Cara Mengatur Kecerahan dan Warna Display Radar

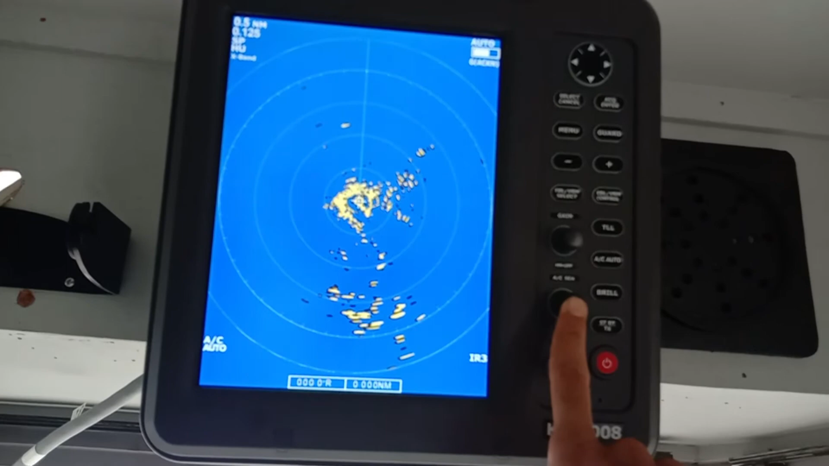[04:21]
kita tekan lagi
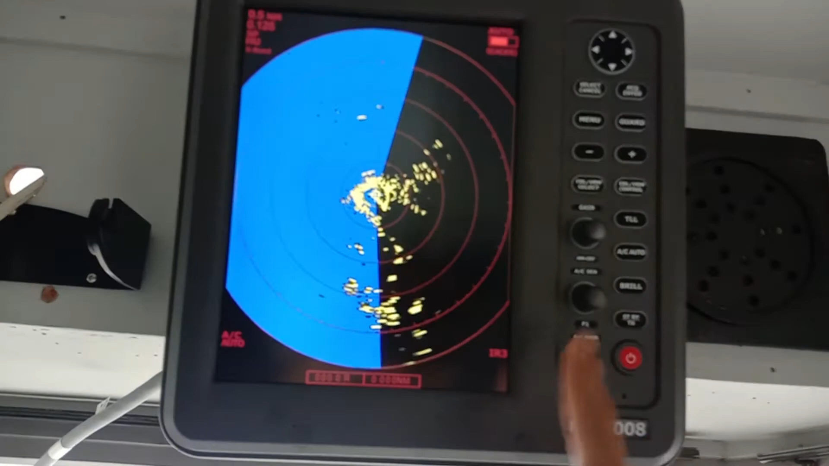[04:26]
maka akan berubah seperti ini kemudian untuk echo disini ada AC rain
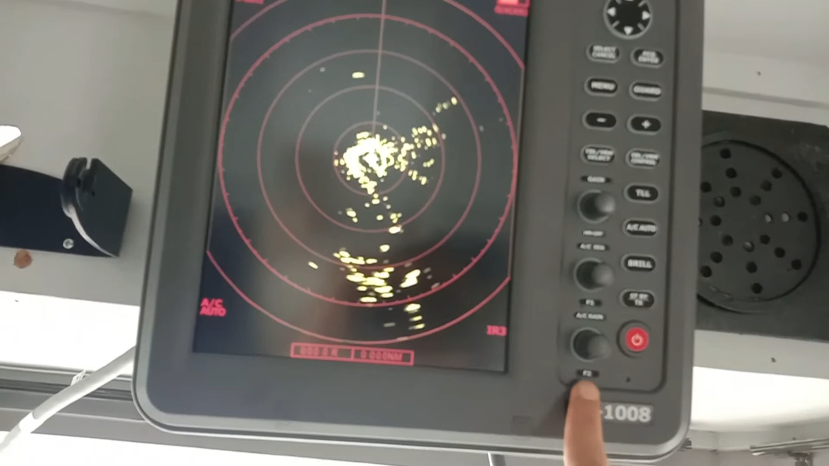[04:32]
ada F2 AC rain kita juga bisa tekan seperti ini
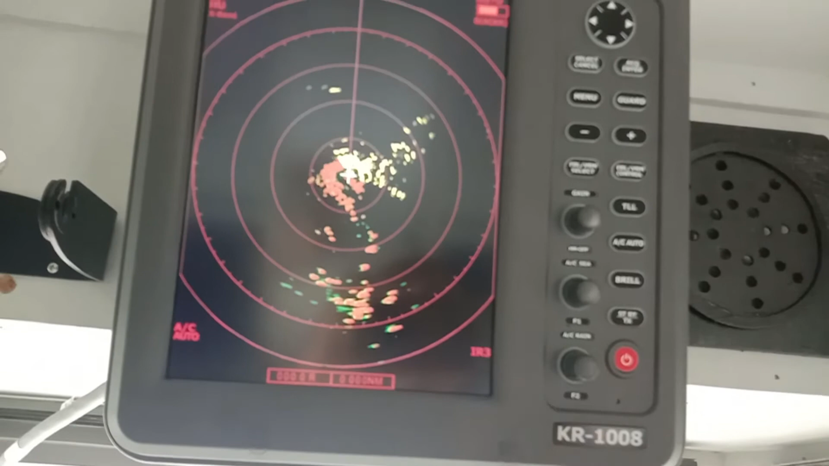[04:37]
sehingga menghasilkan gambar yang terkena radar menjadi berubah seperti ini
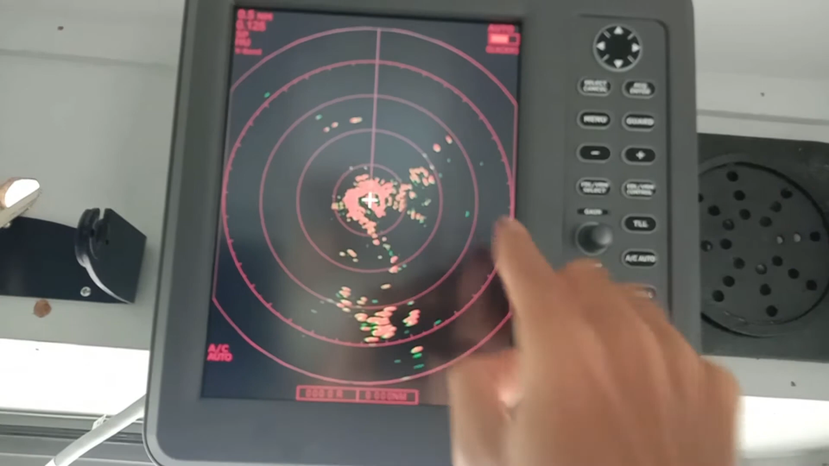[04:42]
jika warna merah ini lebih enak pada saat dipakai untuk malam hari ya jika kita tekan lagi akan berubah menjadi warna hijau kita tekan lagi berubah menjadi warna kuning kita tekan lagi warna merah kemudian warna hijau kemudian warna kuning jadi dua
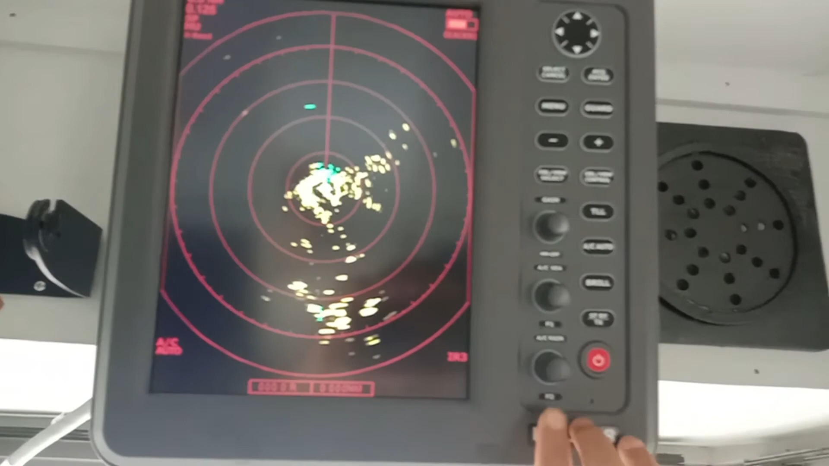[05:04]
tombol ini yang pertama adalah F1 ini jika
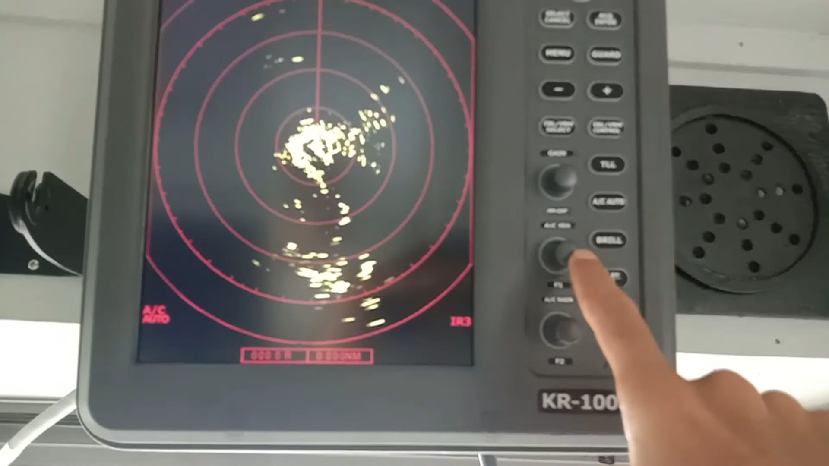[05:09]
kita tekan ini akan merubah warna display sedangkan yang F2 ini ini adalah echo color ini akan merubah
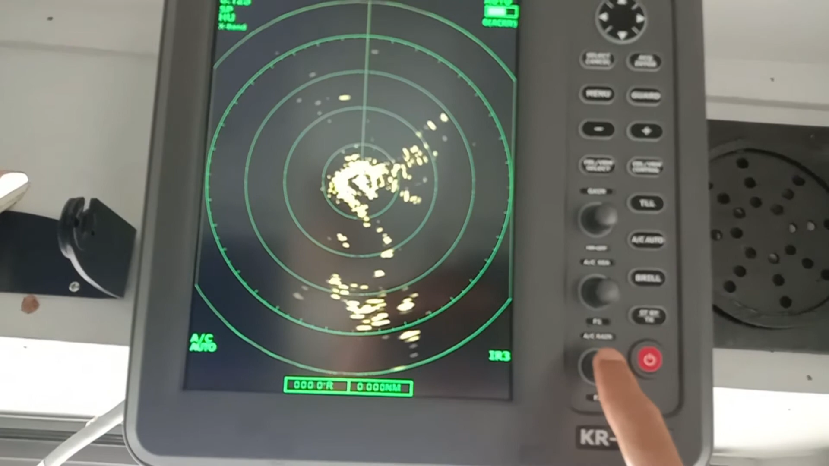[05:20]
tampilan warna benda yang
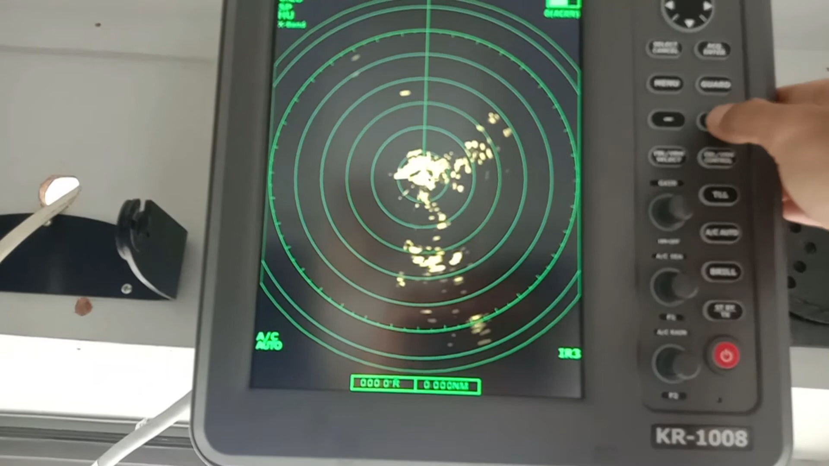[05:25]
terdeteksi oleh radar saya akan perjelas coba ya
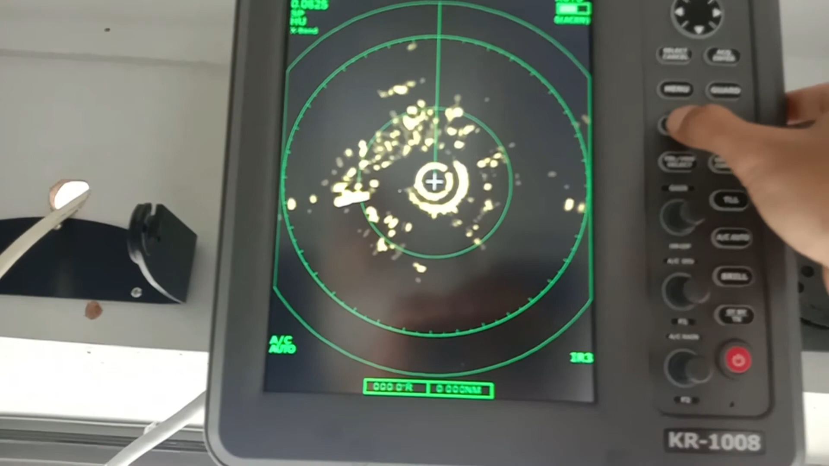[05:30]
ini warna kuning jika kita tekan lagi menjadi warna merah dan kita tekan lagi menjadi warna hijau kita tekan lagi
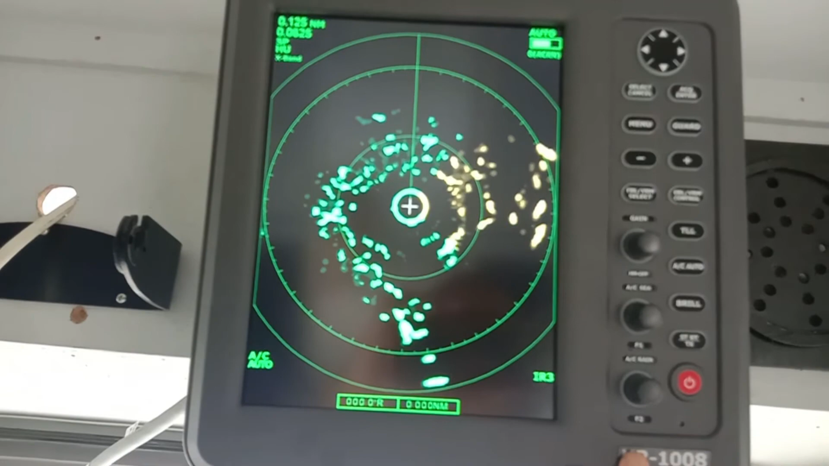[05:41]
warna kuning ini kita kembalikan ke layar seperti yang sama seperti ini